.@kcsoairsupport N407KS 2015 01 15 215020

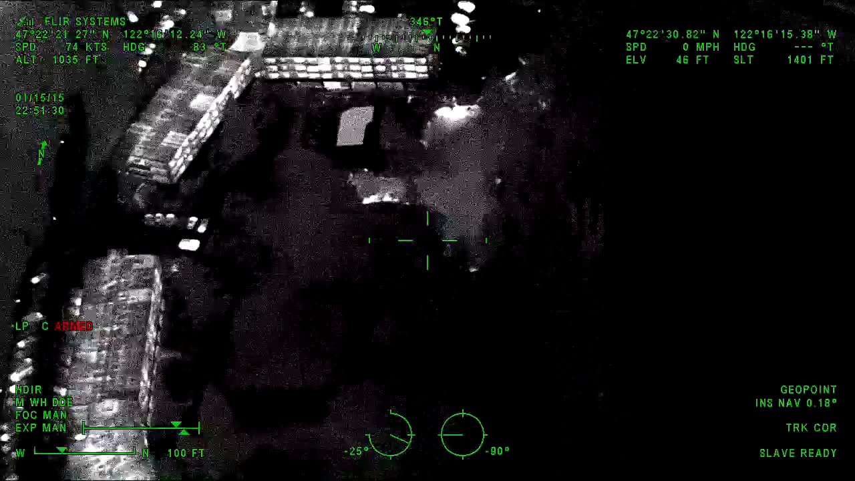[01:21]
Yeah, it's just FYI, despite what the husband said, it looks like she did actually cut herself.
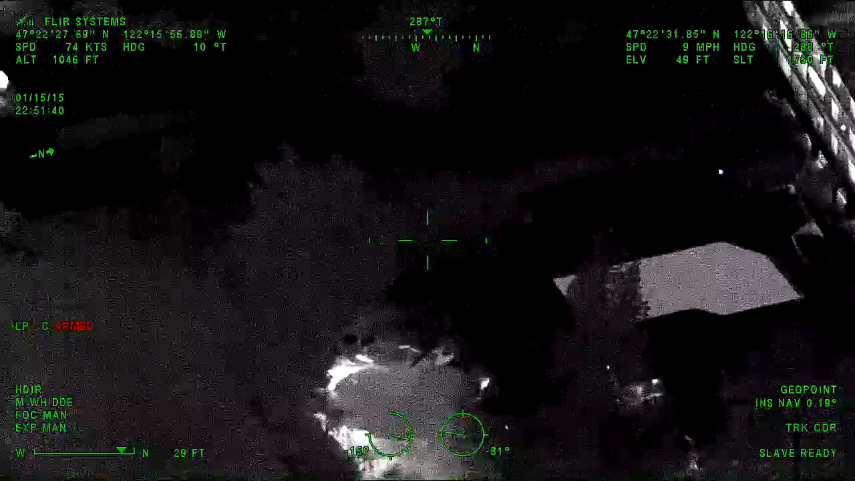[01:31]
So there's, she is bleeding. Copy.
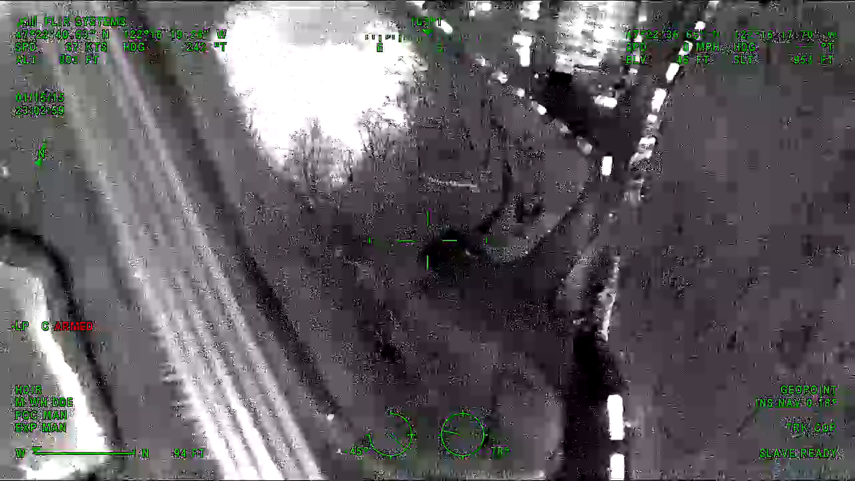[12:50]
Guardy 1, we searched around the complex, east and west, across the Kent Des Moines, over in the golf course, and didn't find a thing. Copy that, thanks, Guardy.
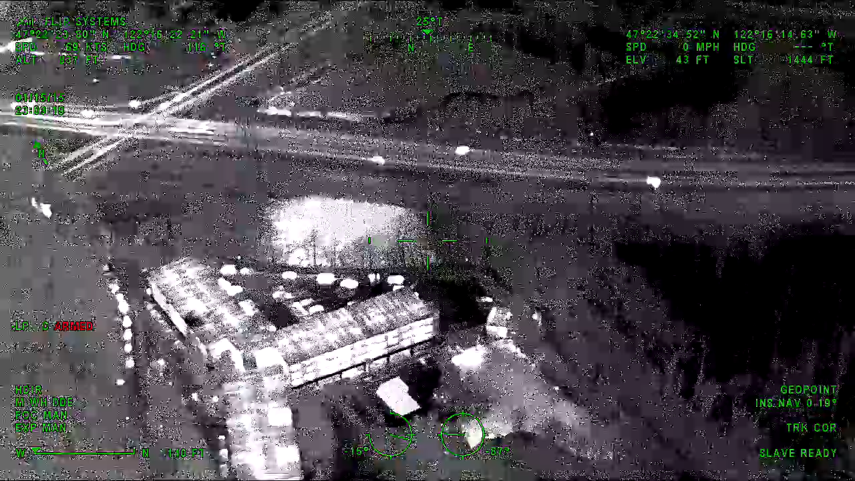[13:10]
Yeah, you'd like to search us anywhere else, or?